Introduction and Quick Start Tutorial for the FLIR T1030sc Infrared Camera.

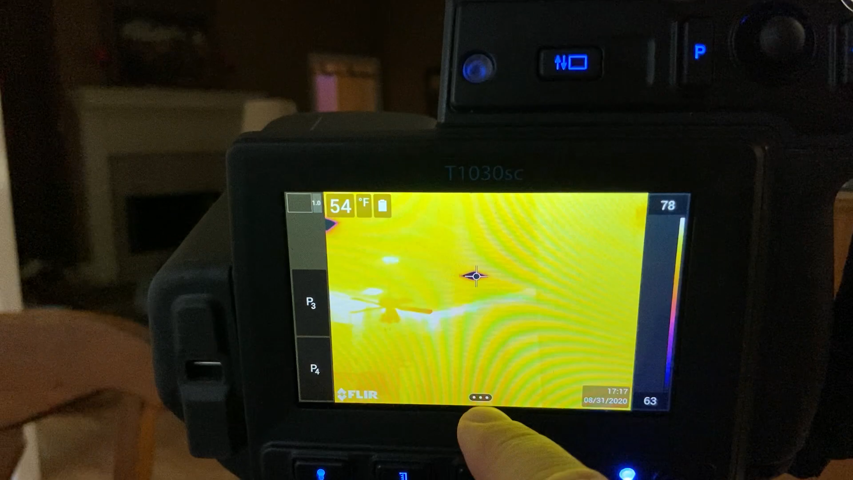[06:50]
On screen: spot 54°F
I can say where is the hottest spot in
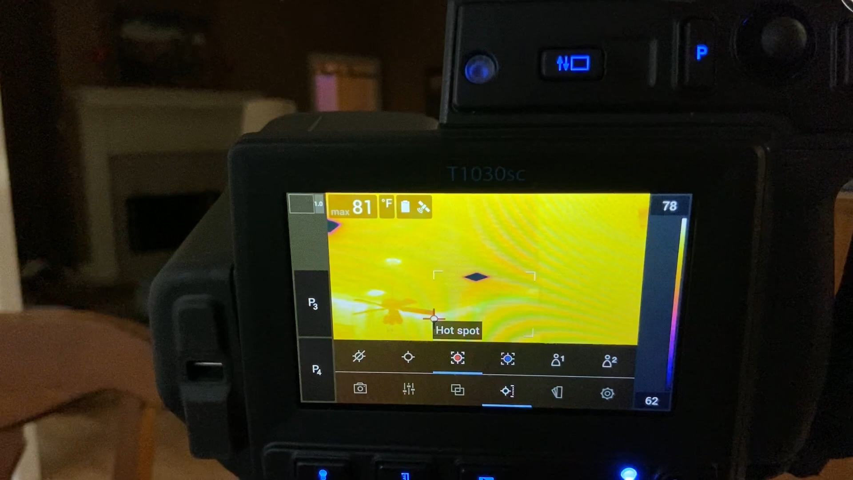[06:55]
On screen: max 81°F
my box that's kind of cool where is the coldest and then you can do predefined functions
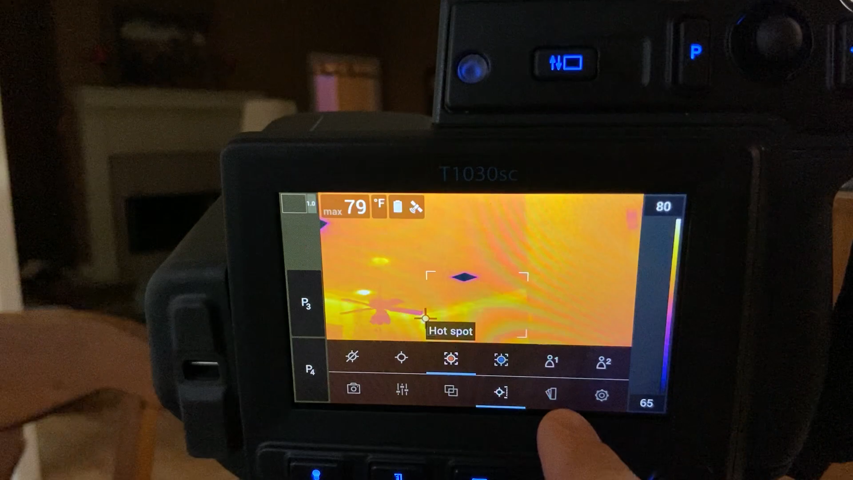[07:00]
On screen: max 79°F
there too next this is the color palette uh I'm on iron which is my favorite but if you
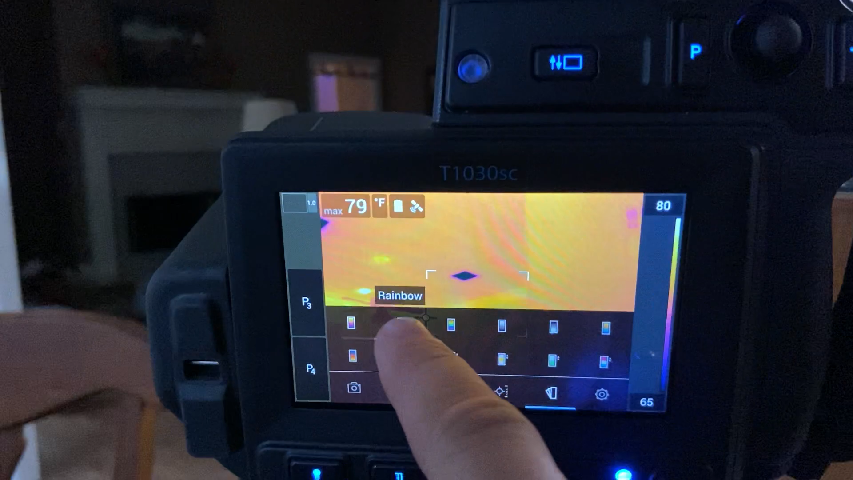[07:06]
On screen: max 79°F
want to change to other things that's kind of cool to white the the grayscale you can always change is if
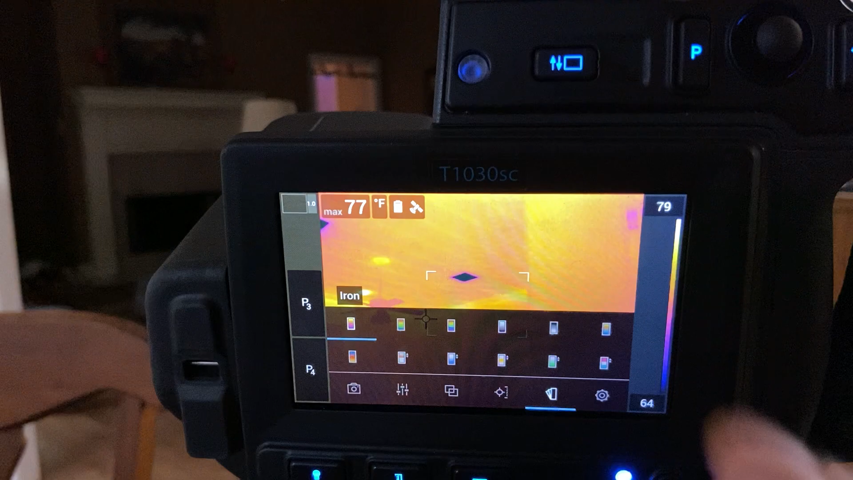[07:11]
On screen: max 77°F
you save your files and edit them in one of the FLIR software things like FLIR research studio
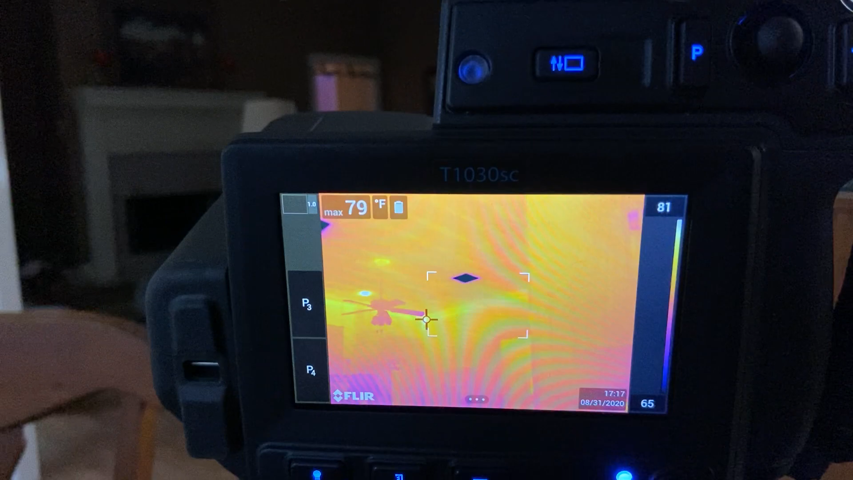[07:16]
On screen: max 79°F
you can edit those uh the color palettes uh and then the settings so I think we did that already okay so what else do you need to
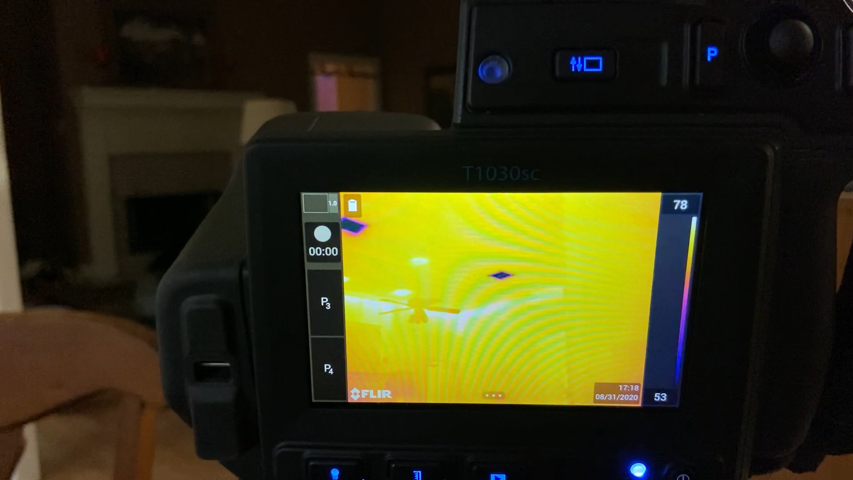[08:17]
that you're going to notice and this is really important about video digital camera thermal cameras in general there's your battery meter right there um is so I have dark blue dark purple is the coldest and yellow is the hottest and this scale goes from 54 i'm in fahrenheit you can change that to celsius I'm in 54 to 78. now I may not want to see anything higher than 70 degrees and I can change that so if I if I do this let's see I think you can click this to the side no okay I go over here
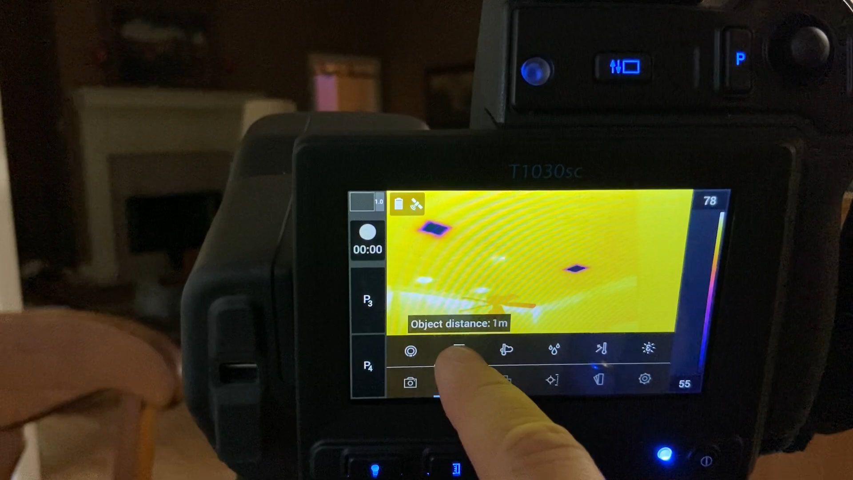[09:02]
and then I go to temperature where did it go thumbs right there no settings no not that where did I do that maybe it's in the picture mode I can't remember
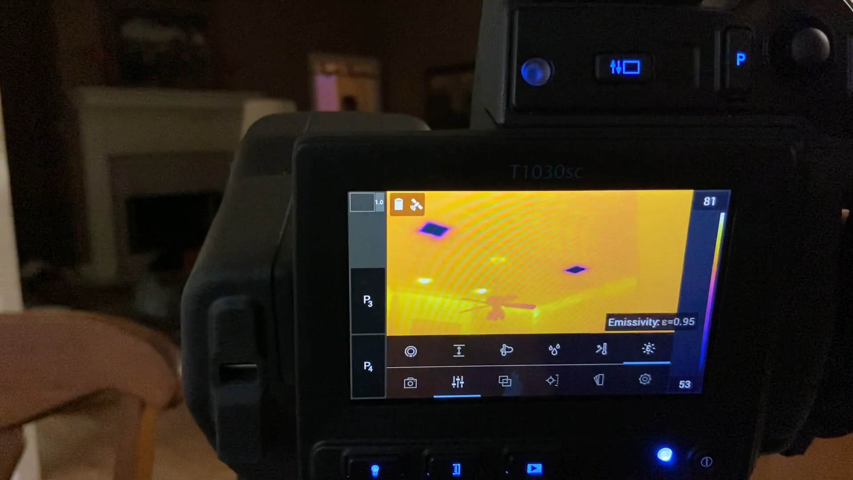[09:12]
I thought I did click right there there's a person I feel dumb now um where do you do oh haha there it is I remember it's a button right here so this button right here on the camera this button right there is the light this button right here push that and now
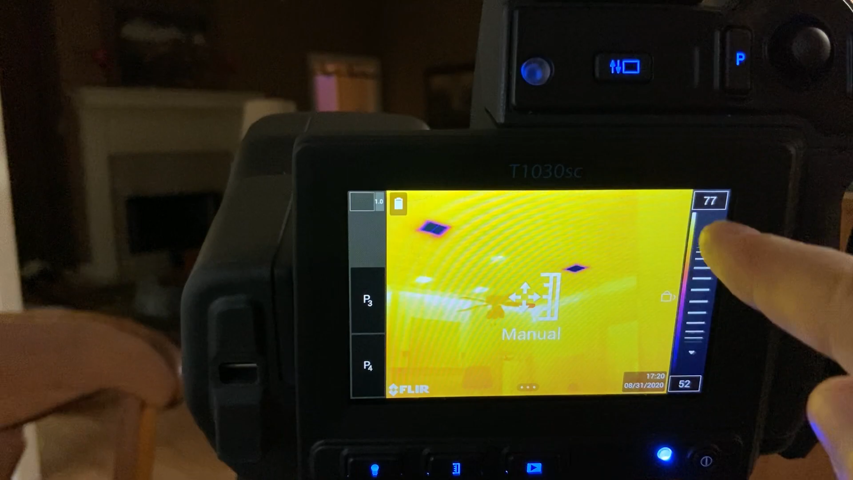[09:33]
I can change the top and the lower temperature I clicked on the top and now I'm going to reduce that to 70.
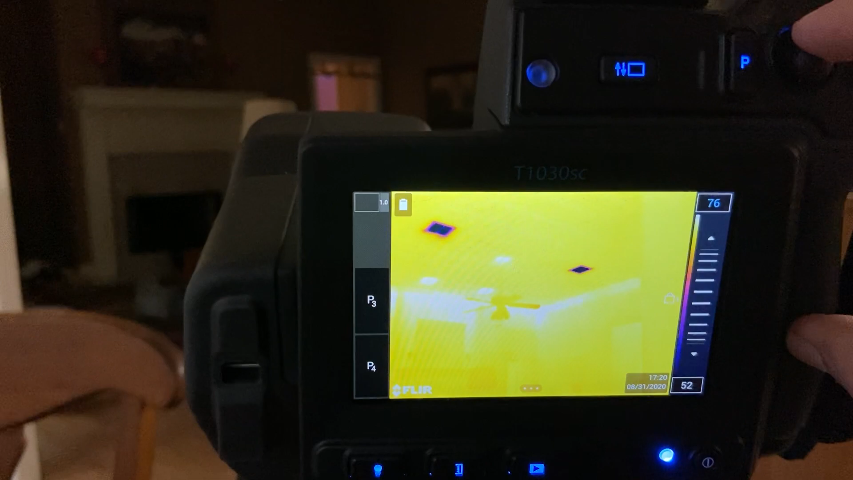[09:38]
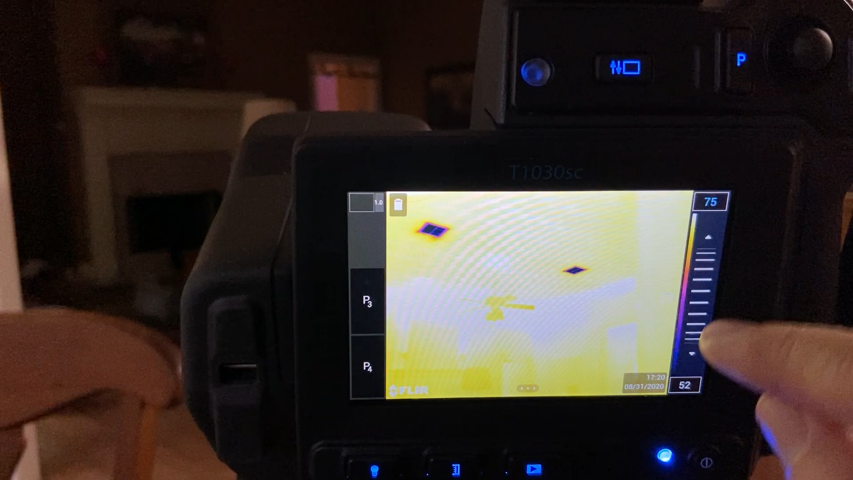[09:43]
so now anything over 70 is yellow so it's pretty hot
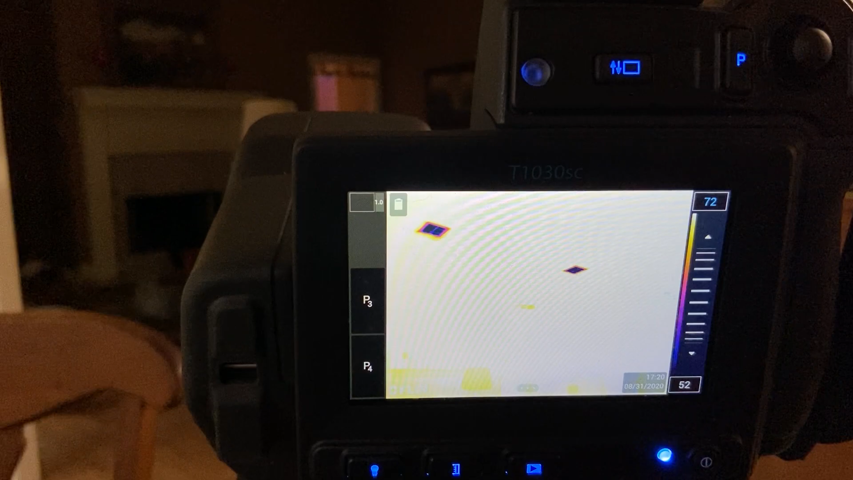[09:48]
outside so that was a bad idea so I'm going to raise that back up to 83
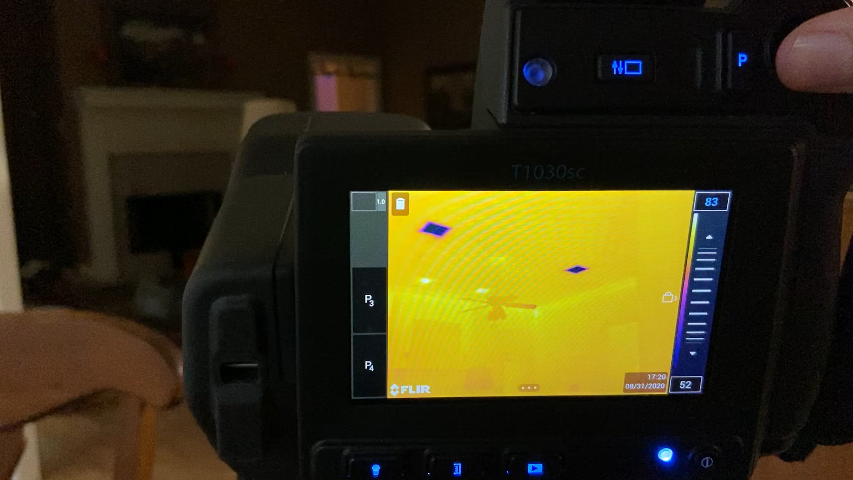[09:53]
so anything over 84 now is yellow so I've changed the color palette now
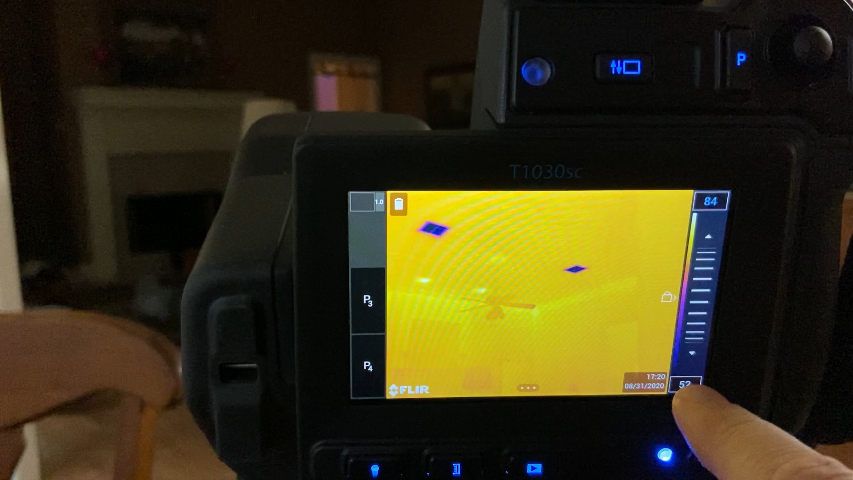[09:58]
if I go down here maybe I don't really care that those are super cold I'm going to raise this up
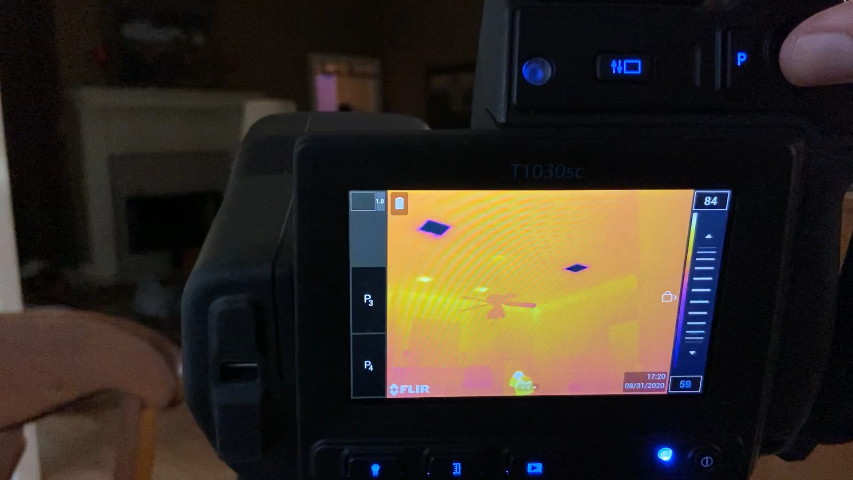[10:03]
and you'll see now that I'm not showing anything lower than 65 is just the darkest it can be but you notice I can see more detail by changing that window if you try to incorporate every single color in your thermal image then you're not going to see everything that you want to see by doing this you can notice I see more pictures of the uh the joists in the ceiling uh I see other cool things if a person walks by you know people are much hotter than uh 84 so having